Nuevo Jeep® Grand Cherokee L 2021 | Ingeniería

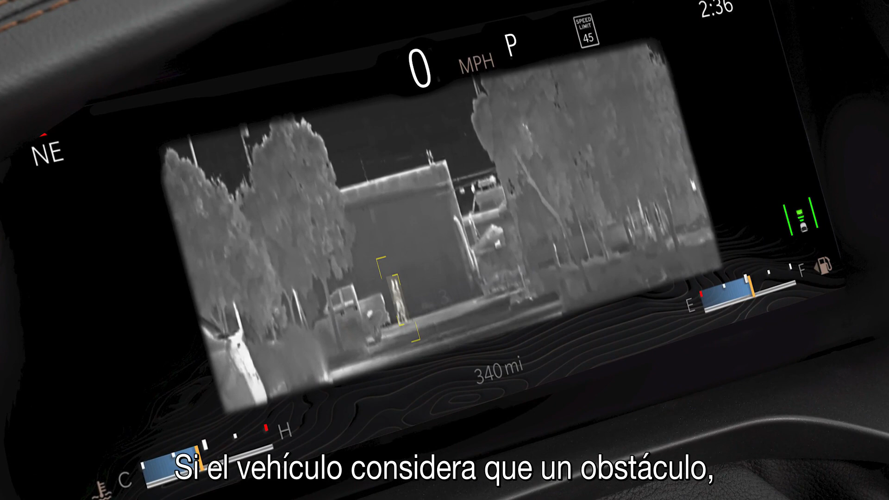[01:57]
If the vehicle senses that that obstacle or person or animal is in front of the car, it will identify them as red and put a red box around them. If that person is in proximity to become a potential threat to your path,
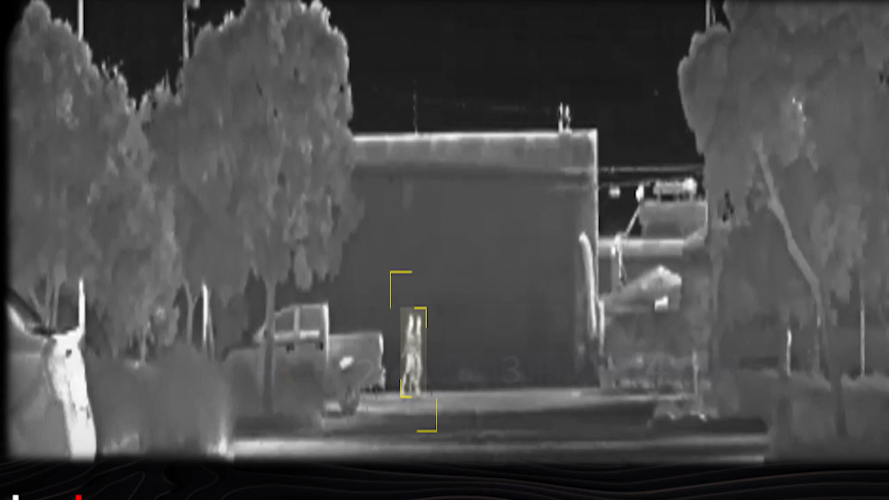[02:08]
it will basically put a yellow box around you. Music